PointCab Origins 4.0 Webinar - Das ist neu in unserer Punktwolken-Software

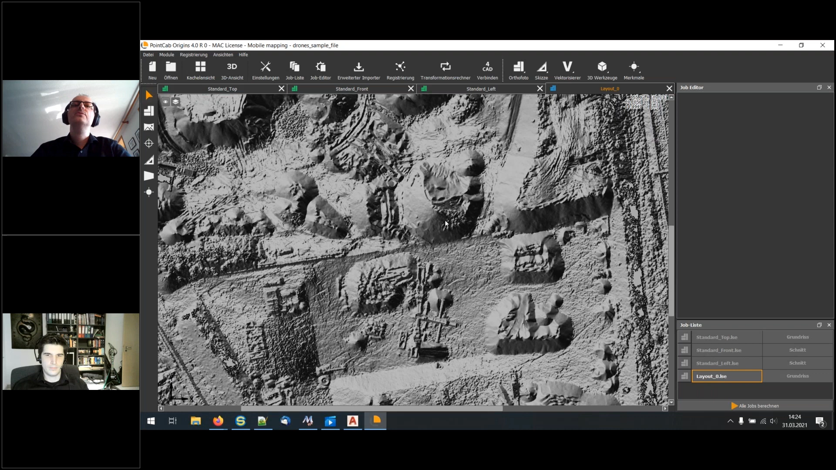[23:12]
Gerade im archäologischen Bereich. Da haben Sie nur sehr geringe Höhenunterschiede. Und diese Höhenunterschiede erkennen Sie nicht wirklich gut. Aber wenn Sie die Schattierung benutzen, dann wird das quasi verstärkt durch diesen speziellen Lichteinfall und diese Art der Darstellung. Das sehen Sie zum Beispiel, wenn ich mal ein bisschen scrolle hier. Hier sehen Sie zum Beispiel einen Acker. Und hier sind so ganz kleine Höhlendifferenzen. Und Sie sehen, dass es sehr christlich ist. Und da können Sie dann diese Strukturen erkennen.
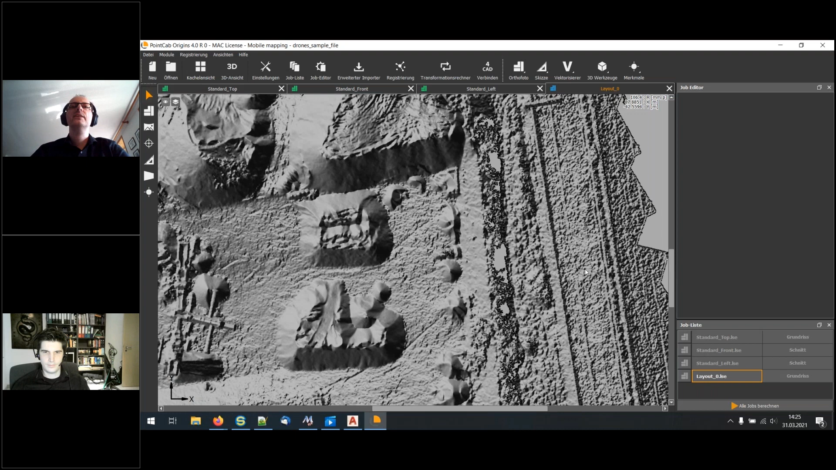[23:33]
Ja, also für Archäologen ist das eine interessante Darstellungsform. Gut, natürlich können wir dann auch das Delta uns angucken. Und wir können natürlich genauso in allen diesen Ansichten
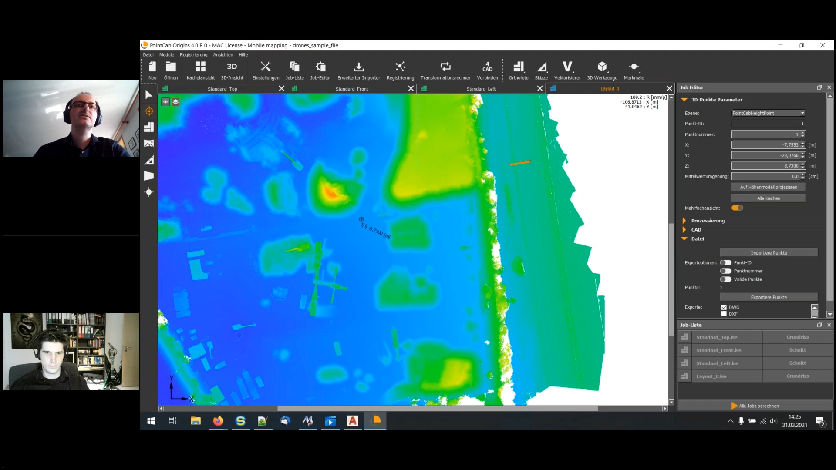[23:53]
dann die Höhenpunkte messen. Ja, ob das jetzt in dieser Ansicht ist oder unter anderem in einer, na nennen wir mal die Respektivitätsansicht, es spielt gar keine Rolle.
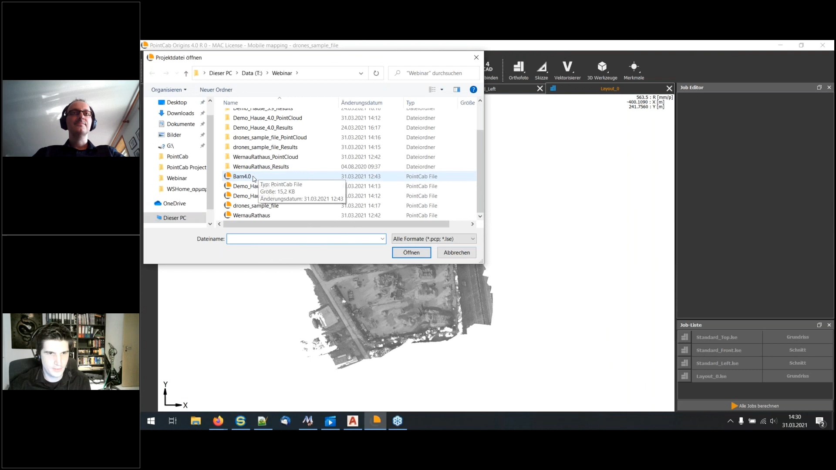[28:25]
Da haben wir schon ein bisschen was vorbereitet.
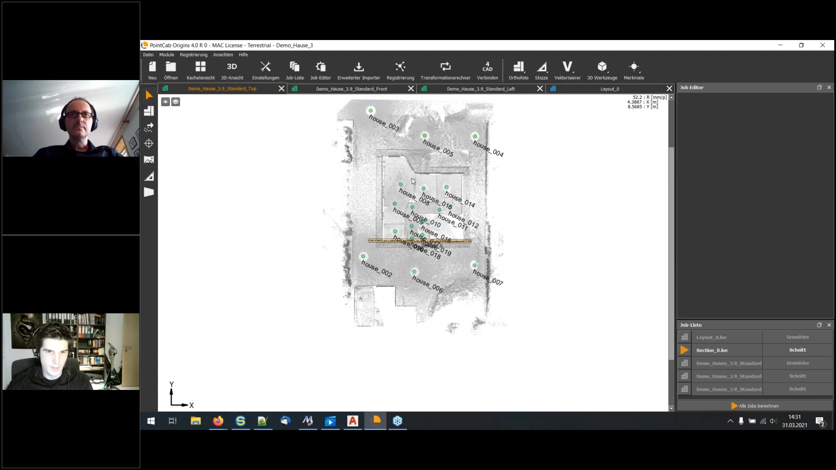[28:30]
Dann zeige ich es hier oben einfach auf der Standardansicht. Dort wird es ein bisschen länger prozessieren, aber ich meine, das kennen Sie natürlich. Da hat es nie so gut funktioniert. Aber es geht darum, dass es eben hier deutlich effizienter gefunden werden wird. Das ist die Verbesserung, die wir dort reingebracht haben.
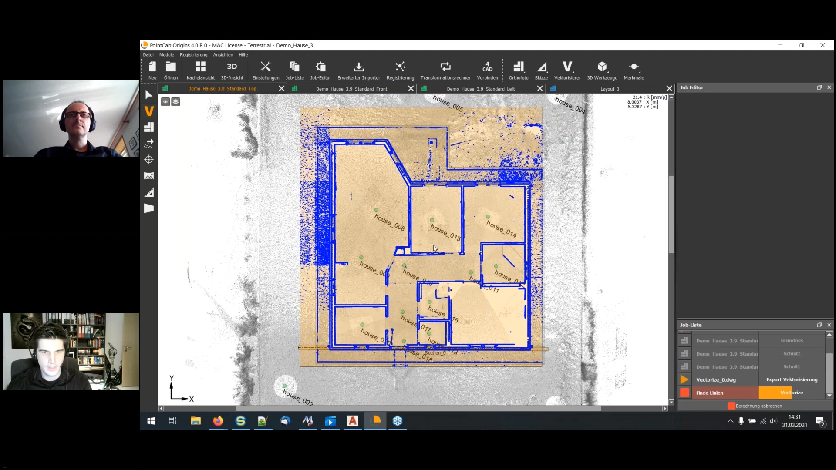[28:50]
Das heißt, ich lasse das jetzt einmal durchlaufen mit den Linien. Und hier sehen Sie, wir haben eben keine klaren Schnittkanten tatsächlich zwischen den verschiedenen Wänden und so weiter.
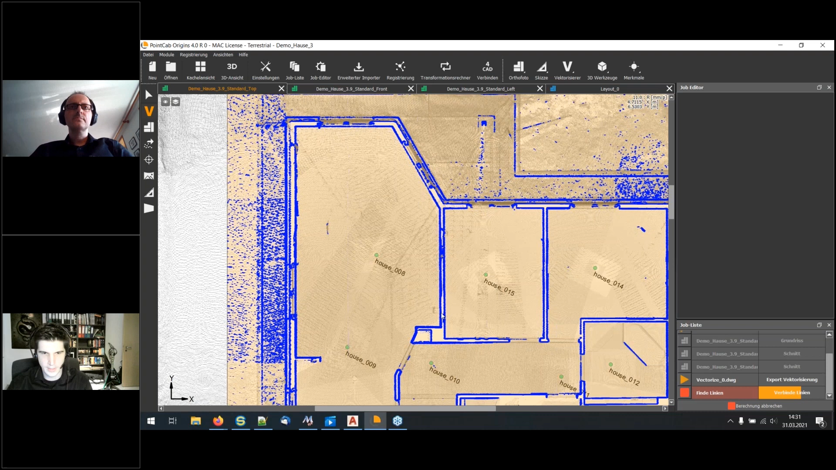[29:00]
Durch das Dach und den Fußboden natürlich. Aber das ist jetzt deutlich besser.
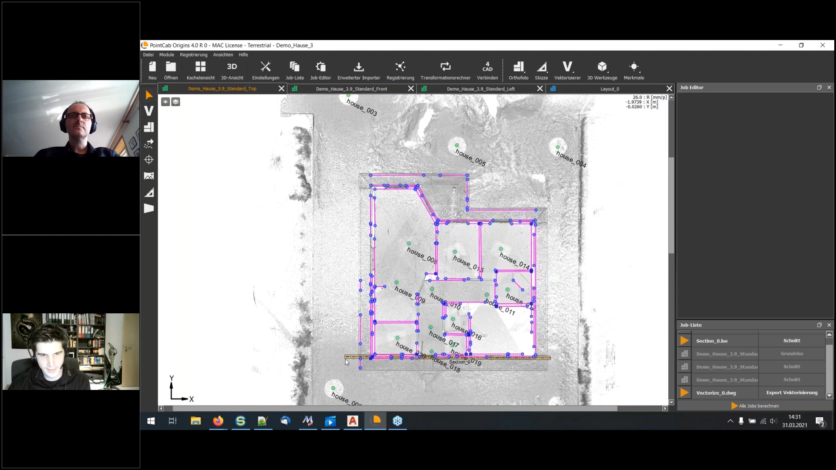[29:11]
Ich wollte es eigentlich in einer Sektion zeigen, in einem Schnitt, weil man dort eben die Fenster sehr gut erkennt. Aber Sie sehen, dass hier deutlich mehr Linien gefunden werden, als das normalerweise der Fall wäre.
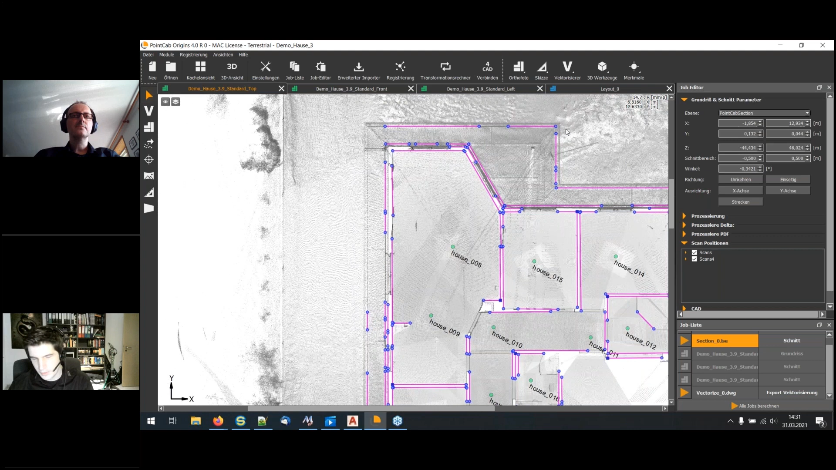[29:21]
Natürlich wird das Ganze in klaren Schnittlinien, Schnittkanten, wie hier besser funktionieren. Aber
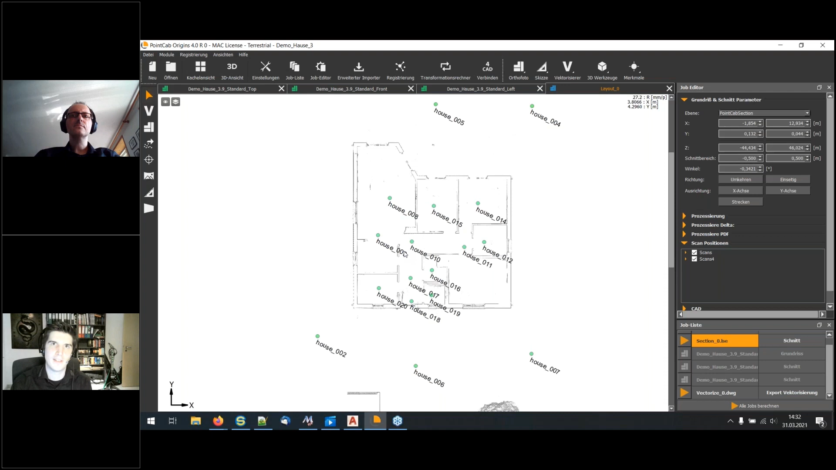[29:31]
wenn Sie mal nicht den Fall haben, sondern tatsächlich nur einen Schnitt haben, dann wird der Auto-Vectorizer dort jetzt auch besser funktionieren und besser Linien finden.